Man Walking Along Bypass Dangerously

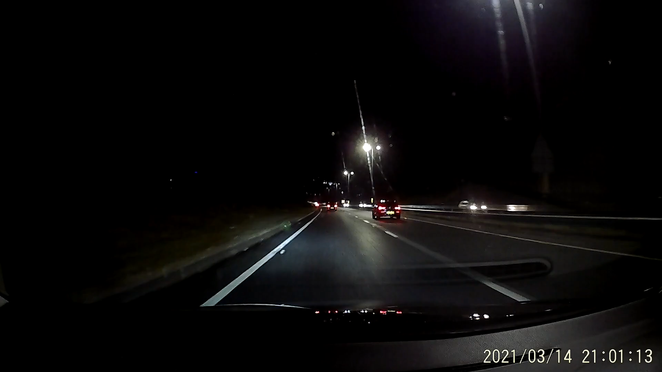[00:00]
What the fuck, man? What the fuck? You ain't even close to my police. Ring 999 say there's someone walking along the motorway. Bypass. There's no road down there. Where's he going?